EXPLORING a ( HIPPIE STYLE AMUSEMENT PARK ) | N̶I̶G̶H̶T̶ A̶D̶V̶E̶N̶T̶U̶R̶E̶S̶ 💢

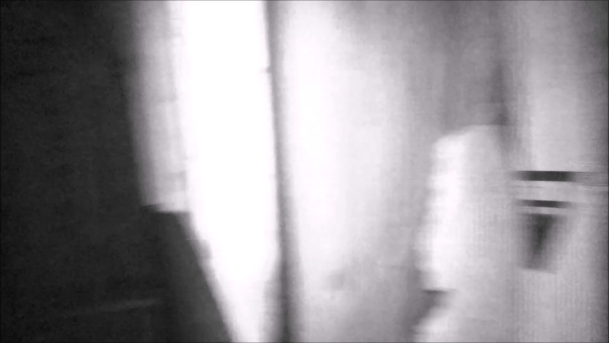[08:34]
What's in here? What is this?
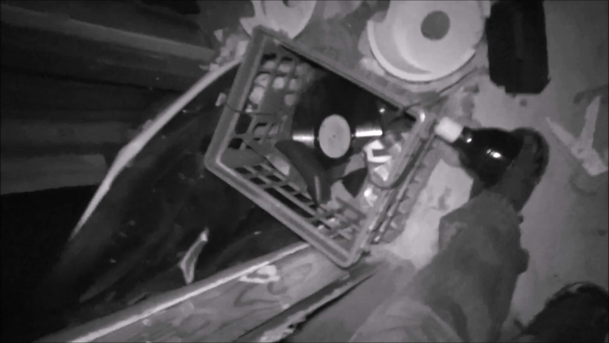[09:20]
Wow. What the hell is that?
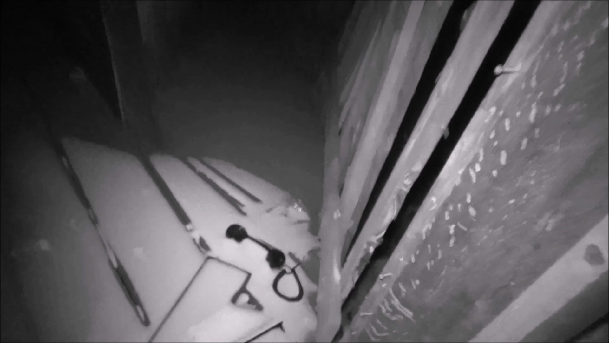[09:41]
Oh, there's an old phone. Whoa. What? Wait a minute. This goes down?
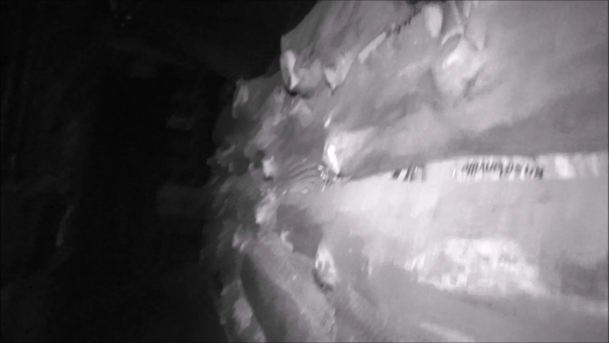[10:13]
Oh my god. What is this? What? Holy moly. Wow. You know. For a beat up old amusement park. Whoa. What's up there? I don't know, but we're gonna find out.
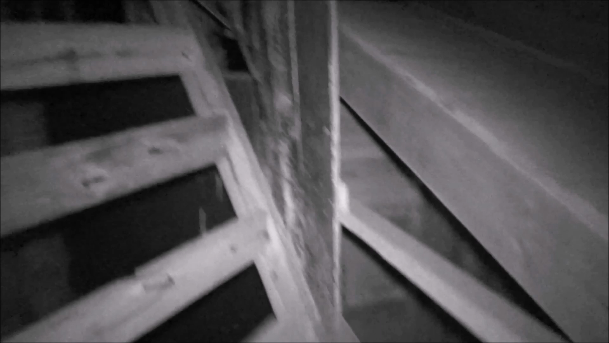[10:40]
If we can even get up there. Okay. Alright. Here we go at the daredevil stuff.
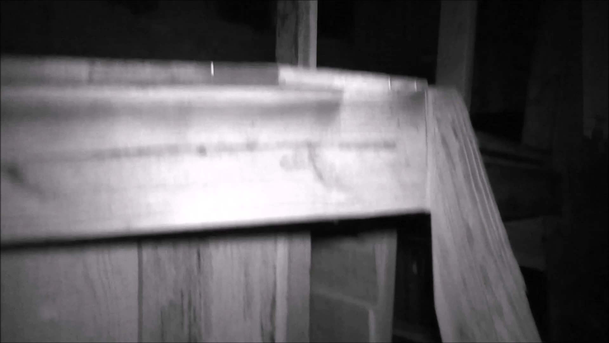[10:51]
I promised myself I wouldn't do this, but. It's for you guys. I mean, I don't really see anything up there. Unless you guys see anything, because I don't see anything.
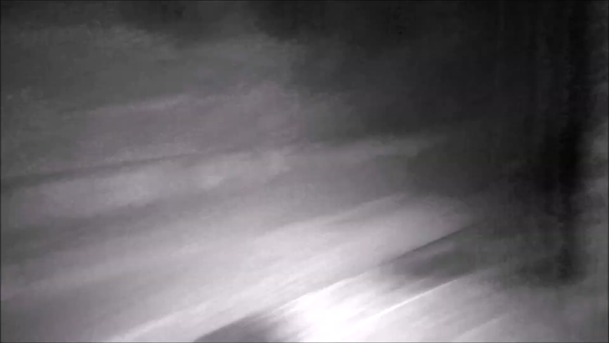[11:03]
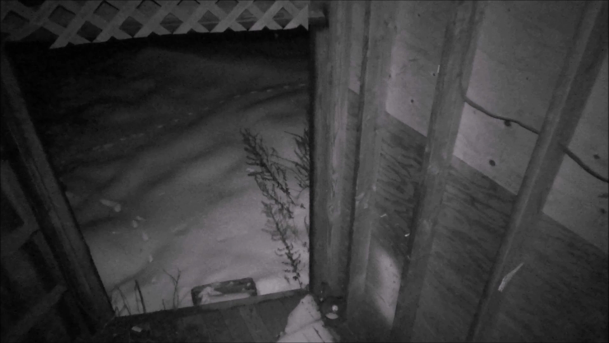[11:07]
What was that? Okay. Alright. Let's get down. Let's get down. Let's get down. Okay. Whoa. Alright. What's over here? Whoa. Okay. Alright. Now I see. Okay. I'm good. I'm good. Woo.
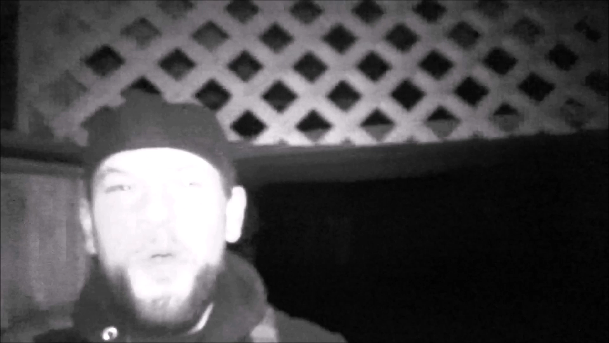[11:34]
Wow. I'm good. Taking 10, wondering where
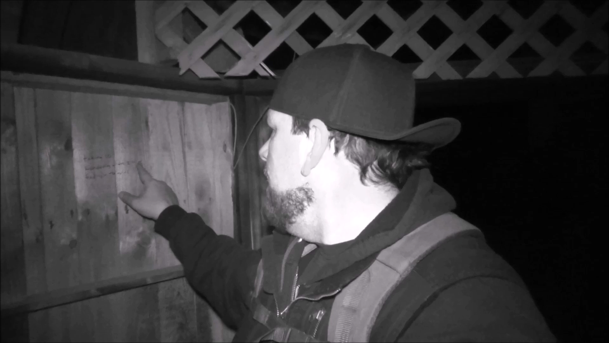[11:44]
I'm feeding in the winds. Taking 10, wondering where I'm feeding in the winds. I don't know. I don't know. I see a sign up there. My favorite sign.
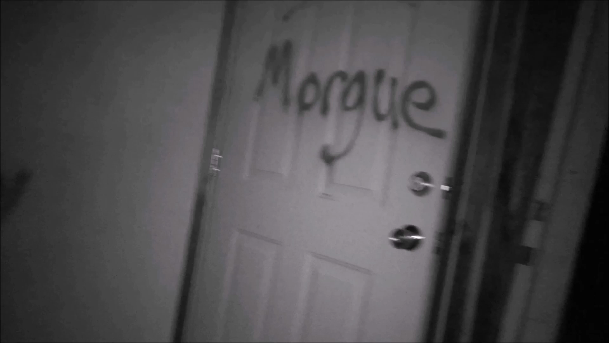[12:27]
Okay. Morg. That's my favorite sign.
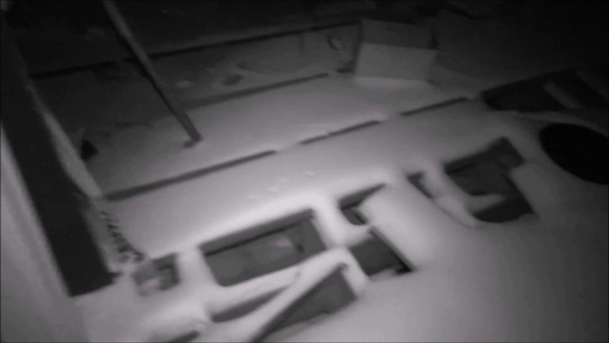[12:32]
Now you gotta be careful. Whoa. With holes like this. Okay. Holy. Wait a minute. Did I even come in here? No.